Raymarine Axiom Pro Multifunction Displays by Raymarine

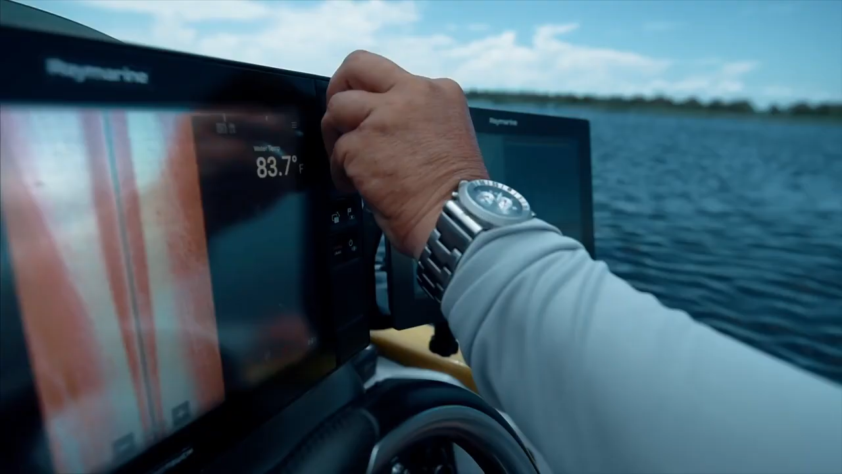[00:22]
On screen: water 83.7°F
and puts superior performance not only
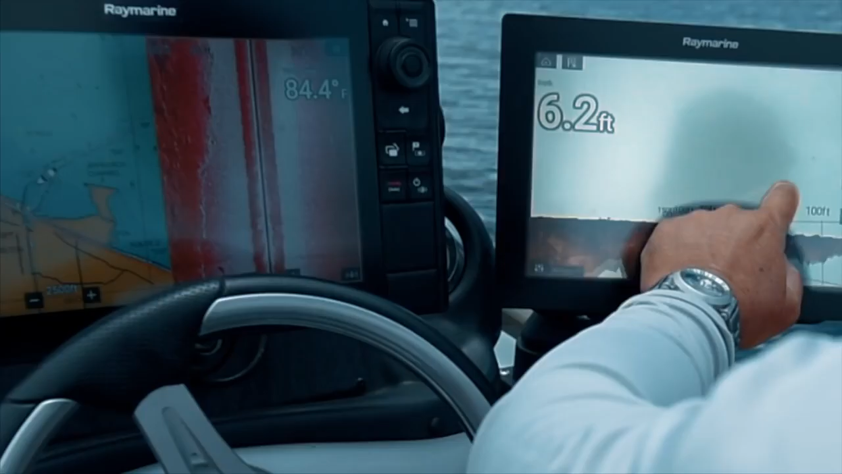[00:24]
On screen: depth 6.2 ft, water 84.4°F
at your fingertips by a smooth multi-touch interaction but also full keypad and rotary controls for easy and dependable performance no matter how rough the conditions.
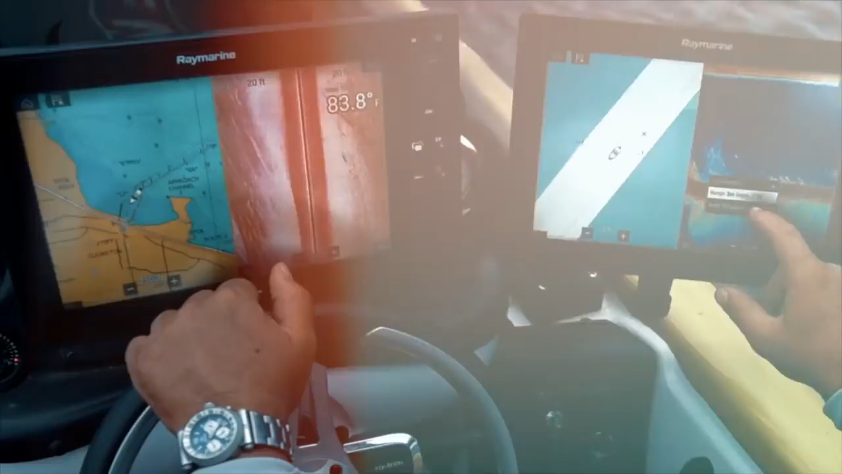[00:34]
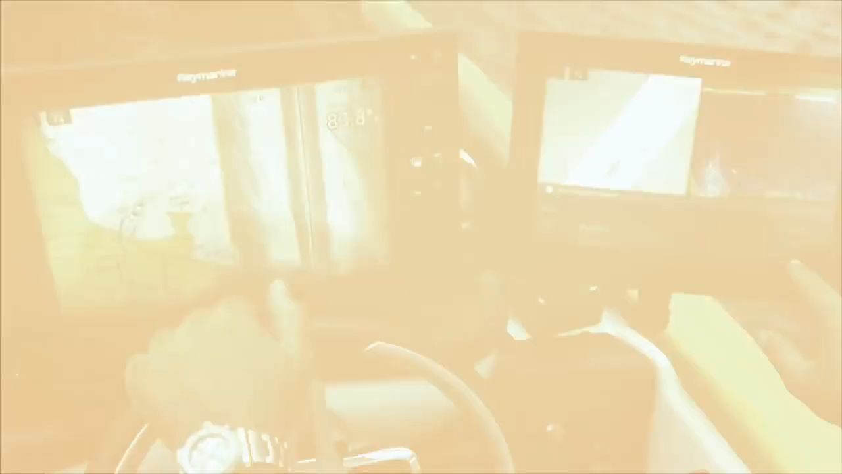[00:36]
Axiom Pro's quad-core performance is the fastest draw on the water for quick charting and easy customization.
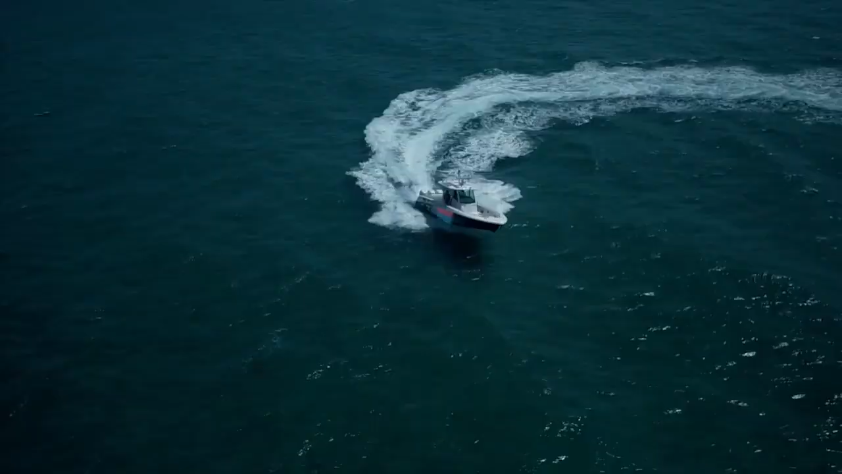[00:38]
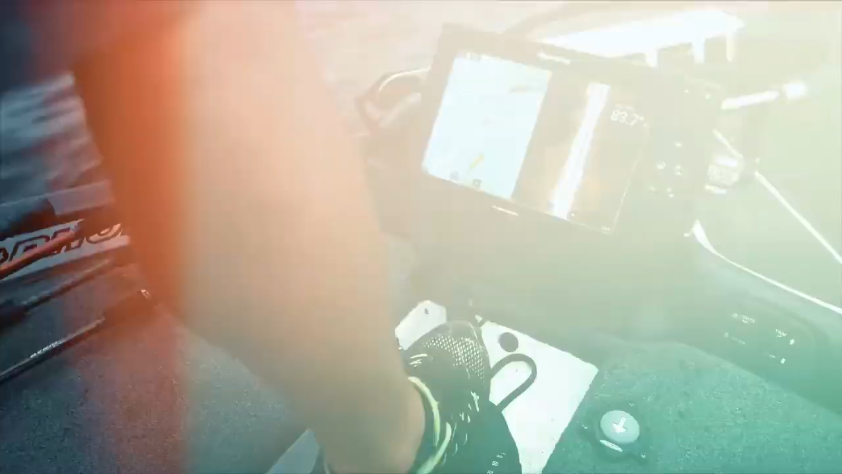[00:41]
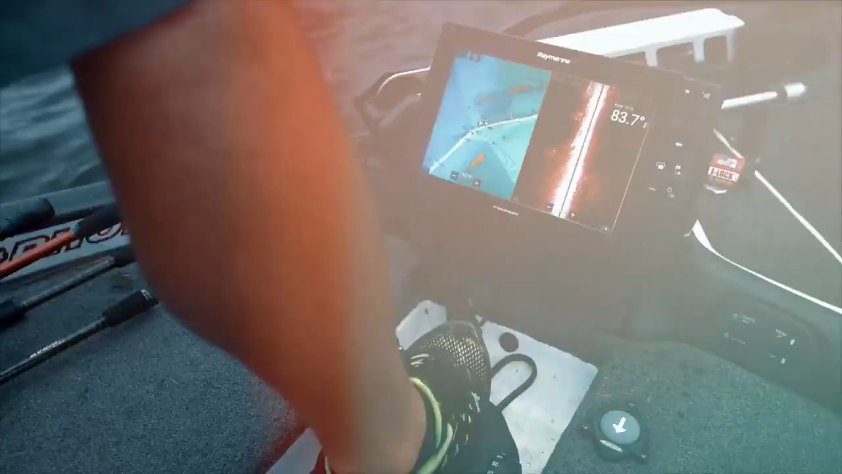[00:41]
Axiom Pro is a breakthrough in sonar technology.
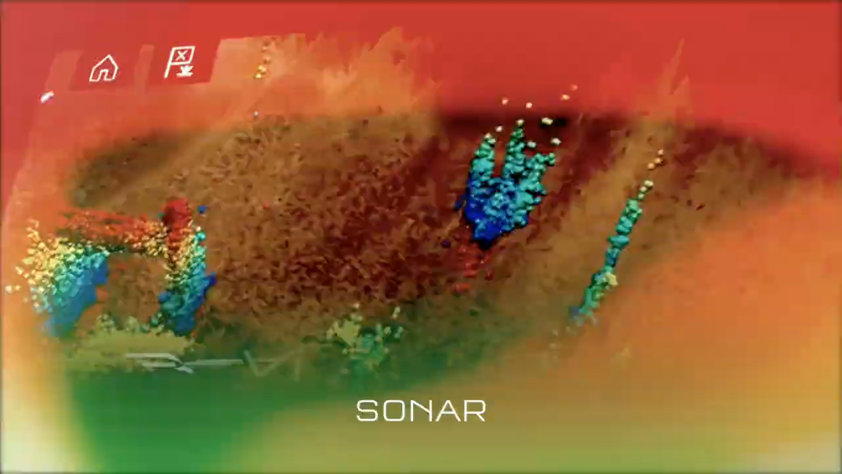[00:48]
and Ray Marine's revolutionary real-vision 3D sonar and
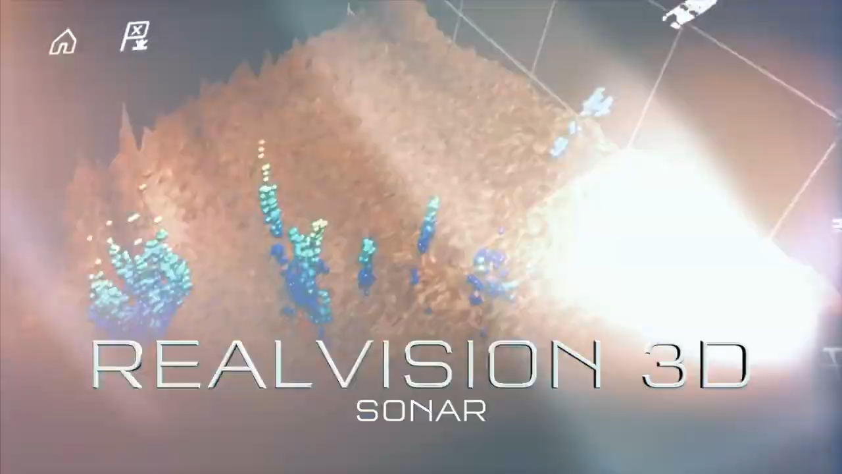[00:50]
1-kilowatt chirp sonar for unmatched precision,
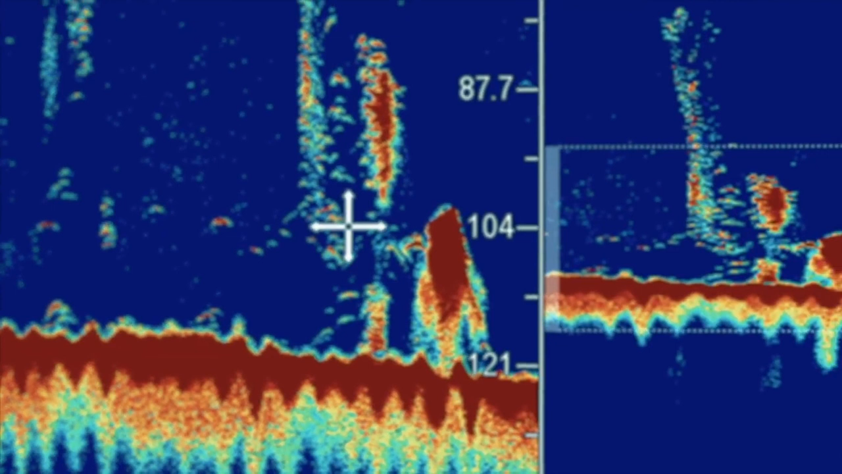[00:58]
structure, and thermoclines in dramatic true-to-life detail.
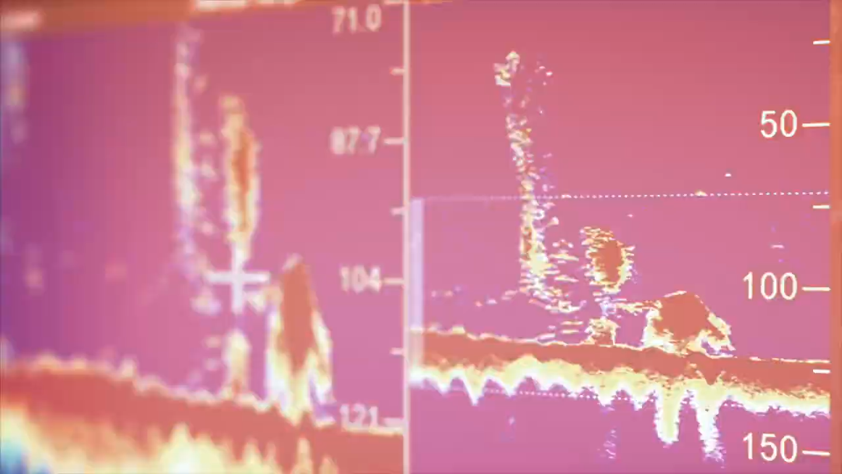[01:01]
And with active gyro stabilization, Axiom delivers the best 3D underwater imaging anywhere.
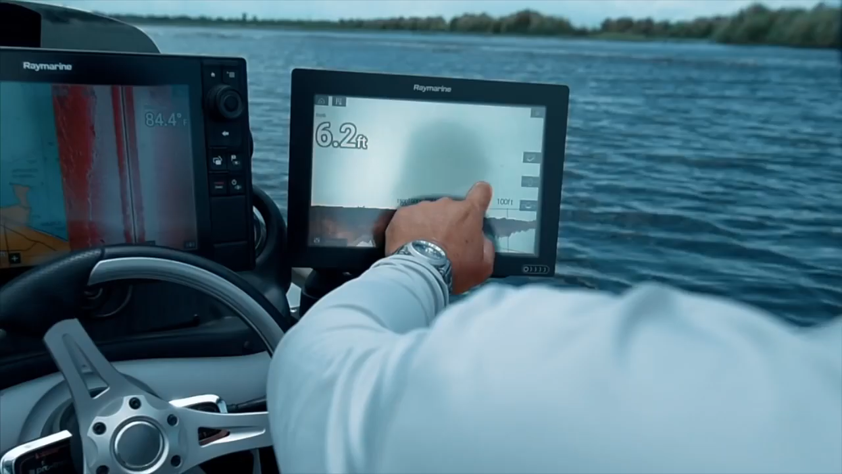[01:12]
On screen: depth 6.2 ft
you get vibrant colors from the widest range of angles even when viewed through polarized glasses.
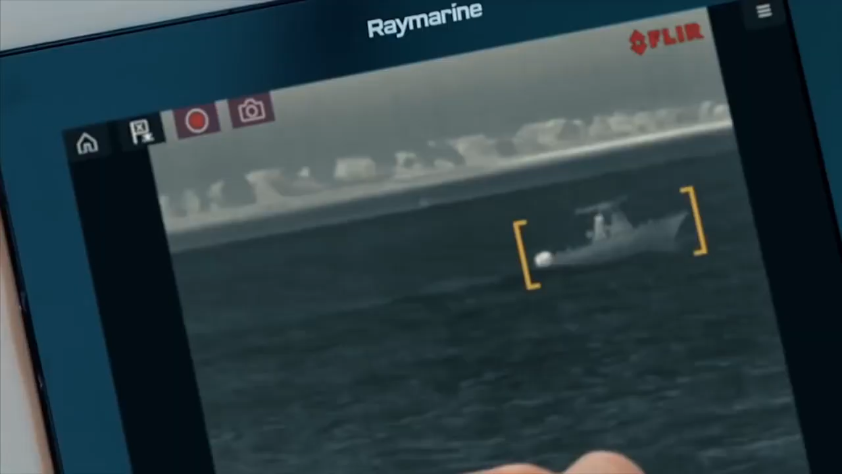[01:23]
and FLIR thermal night vision technology for the ultimate in navigational safety.